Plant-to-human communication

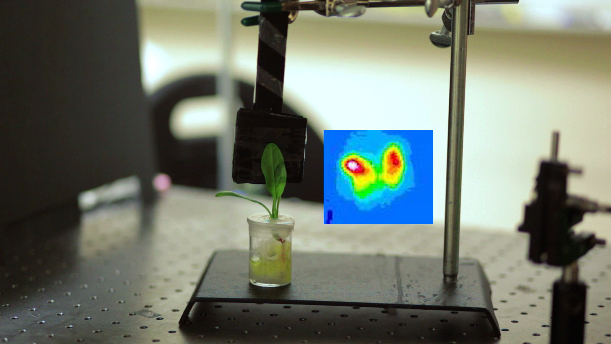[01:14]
This light can then be detected with a cheap infrared camera connected to a Raspberry Pi,